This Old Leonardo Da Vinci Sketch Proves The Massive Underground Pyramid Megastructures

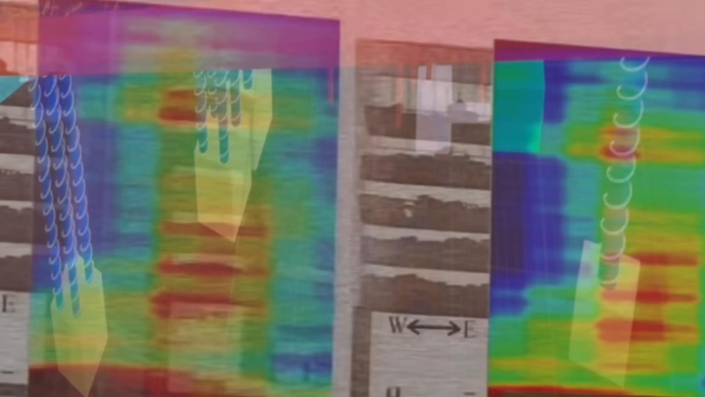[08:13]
The analysis revealed five identical structures near the pyramid's base,
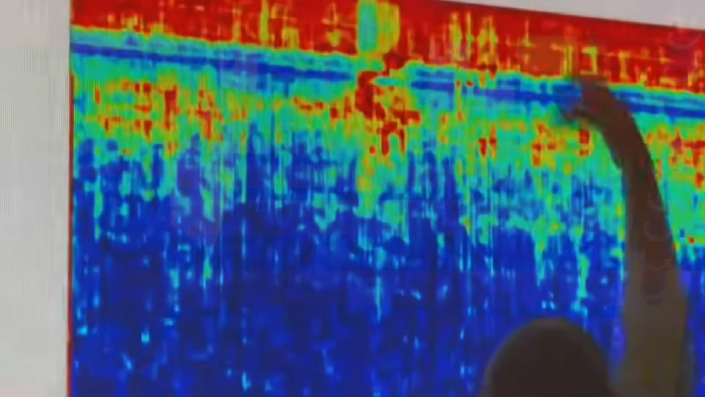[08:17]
each connected by geometric pathways and containing five horizontal levels with sloping roofs.
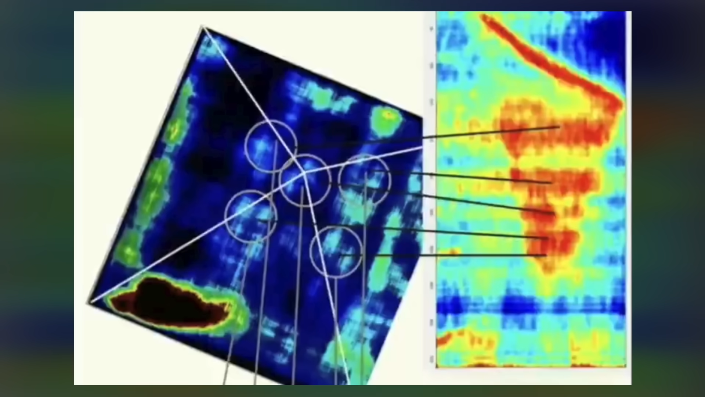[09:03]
The precise geometric layout of the structures challenges conventional explanations that they may be natural formations.